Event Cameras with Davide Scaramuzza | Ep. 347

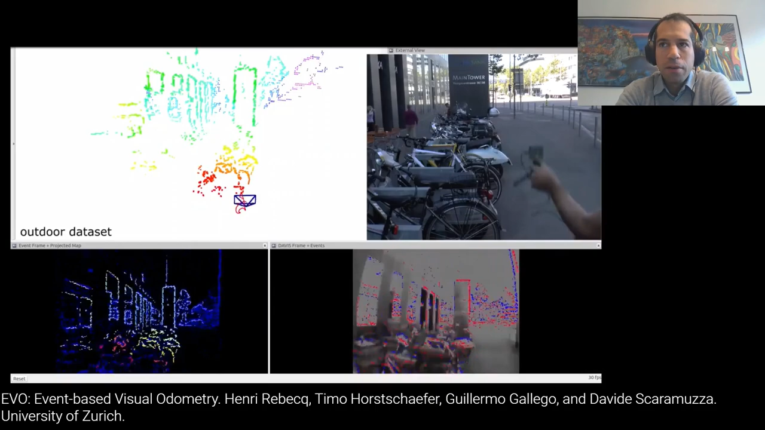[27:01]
Yes, we did it. So we've done it in different ways. So of course the easiest way would be to, uh, use a single event cameras plus IMU and we can do it. So monocular visual inertial odometry. So you, but you need to move in order to estimate the depth. You can of course, hallucinate depth using, uh, uh, monocular event cameras plus a deep learning.
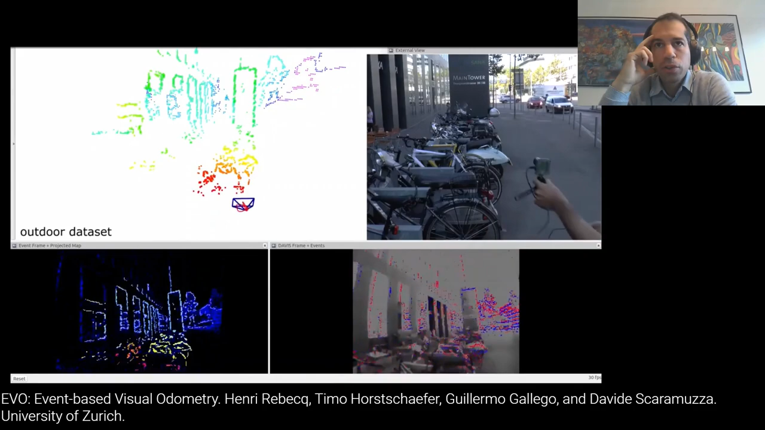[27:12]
And we also showed that in a paper a few months ago, uh, you can combine two event cameras together in a stereo configuration and then triangulate points.
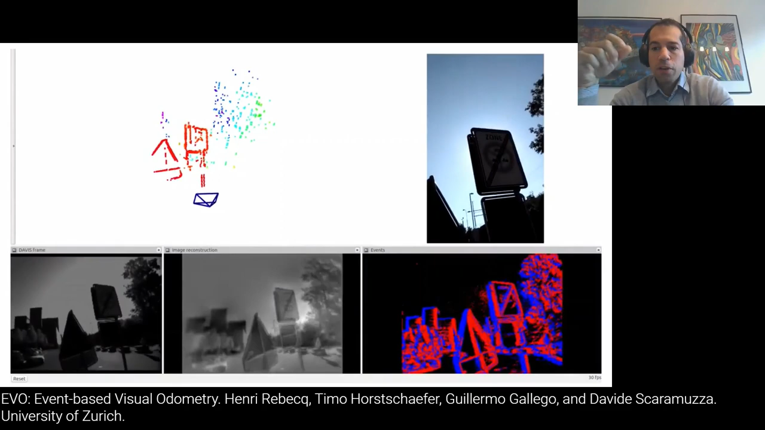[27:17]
Also this, uh, we did it and many people did it.
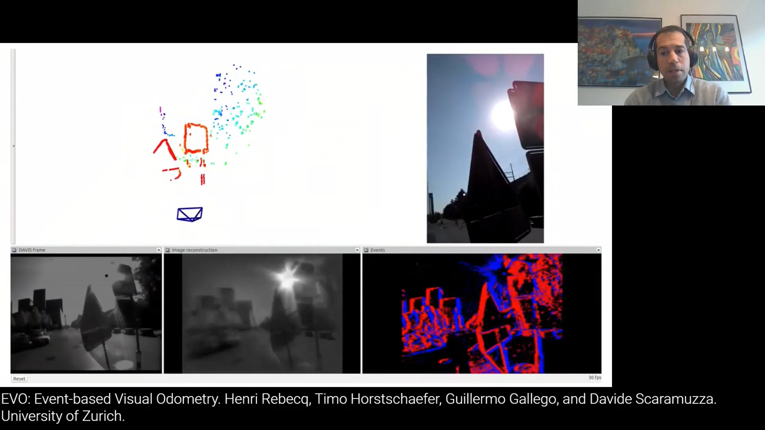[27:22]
You can also have a hybrid stereo event camera where a single camera, uh, one camera is an RGB camera or a great scale camera and the other one is an event camera.
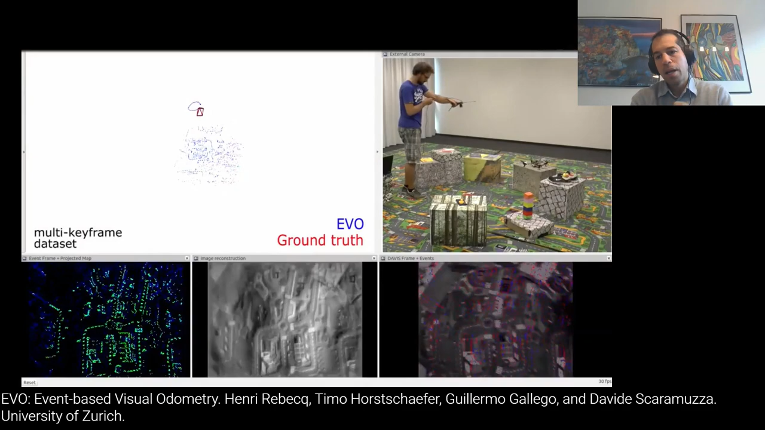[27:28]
So you can actually get in this case both, uh, you know,
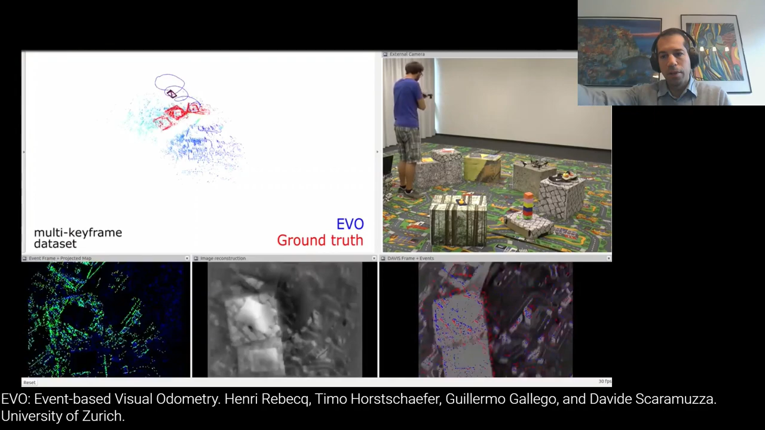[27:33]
the, the photometric information as well as low latency of the event camera.
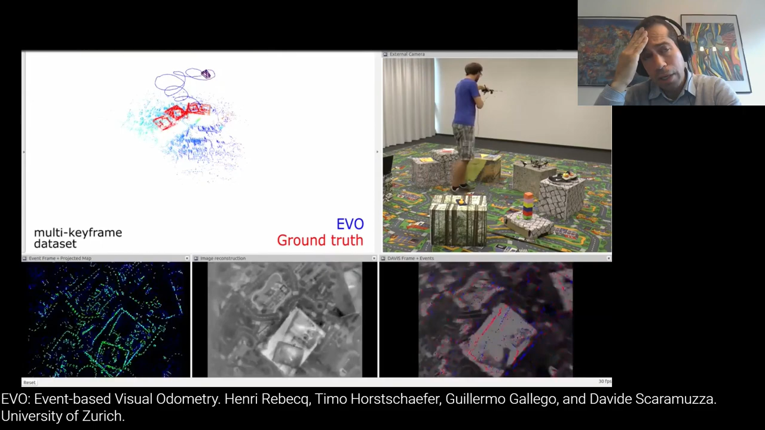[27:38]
But actually what we started doing last year, um, uh,
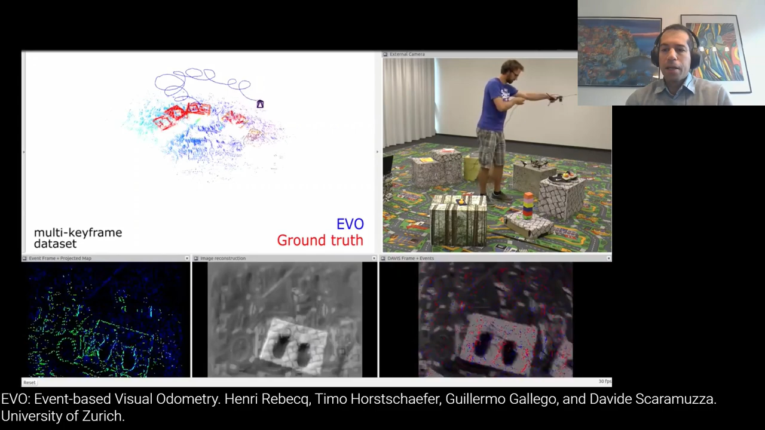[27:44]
in collaboration with Sony Zurich is actually to combine an event camera with a laser point projector.
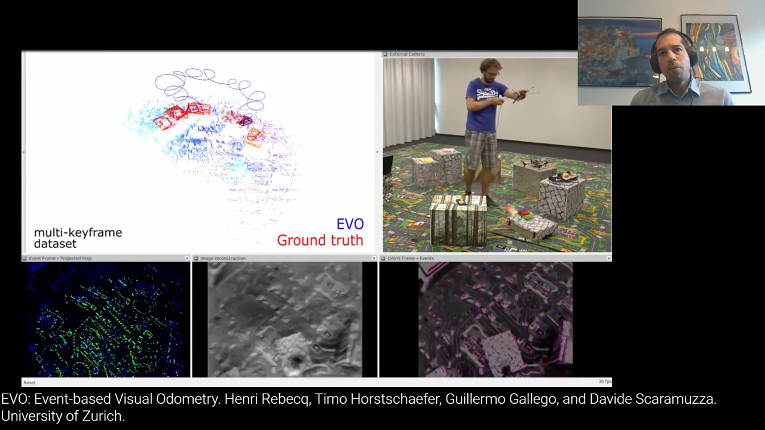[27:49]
And, uh, basically what we have assembled is, uh, now a very fast active, uh, um, uh, depth sensor that basically, you know, we have a moving dot that scans the scene from left to right. And then we have the event camera. I can actually track this dot an impressive speed. And now you get a super fast, uh, that camera,
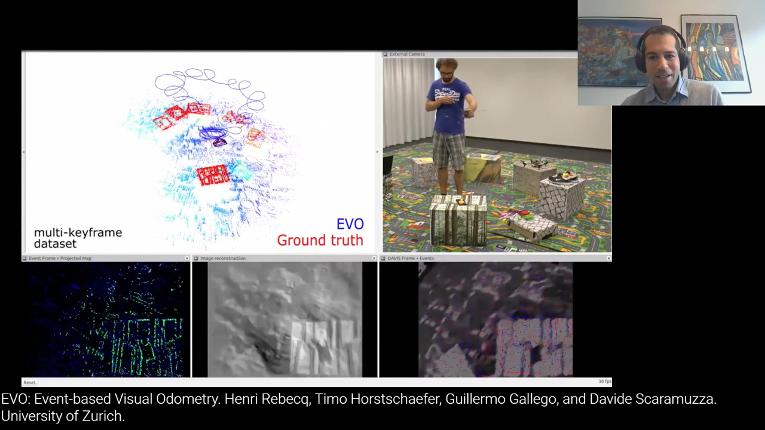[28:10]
and we, we show that actually we could, uh, we would need the less than 60 milliseconds for it, for each of it. Actually we are limited by the speed of the laser point projector because, you know, uh, we didn't buy, you know,
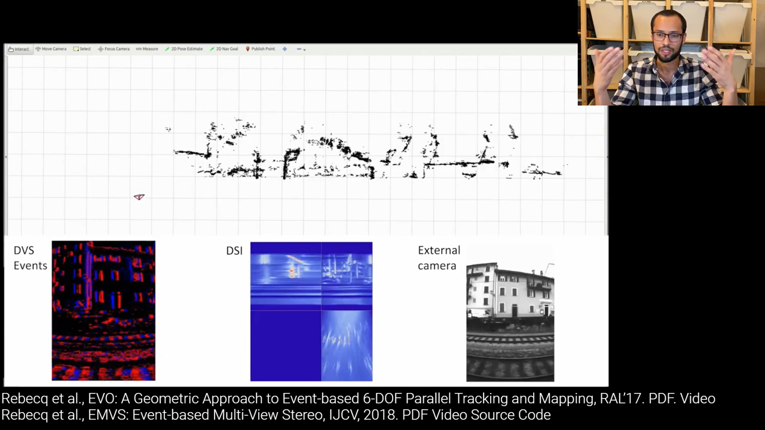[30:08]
Um, we, you know, everything you would imagine is moving except for maybe things on the horizon or whatever.
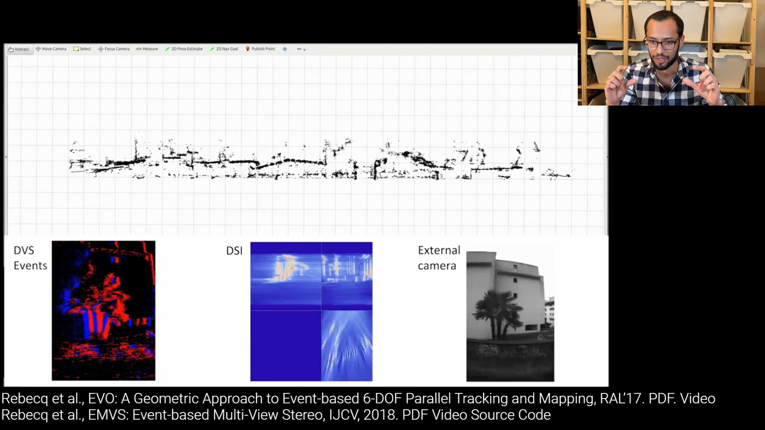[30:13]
Um, but you're able to set the threshold so that you can adjust what is considered motion and what is not. That is correct.
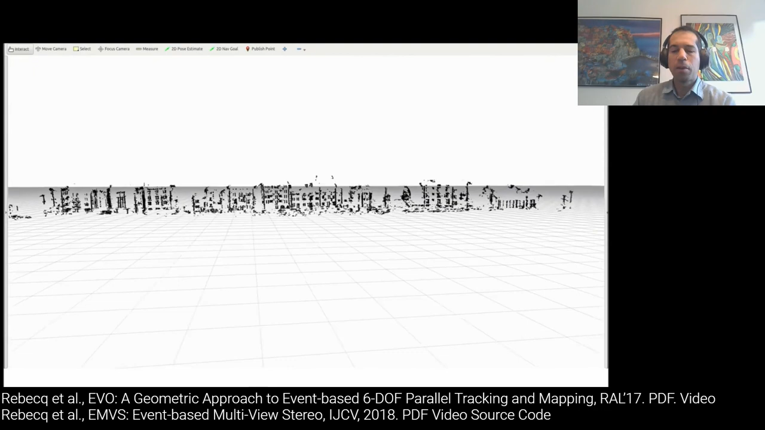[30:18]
So we can subtract the ego motion from the absolute motion. So this can be done. We already done it.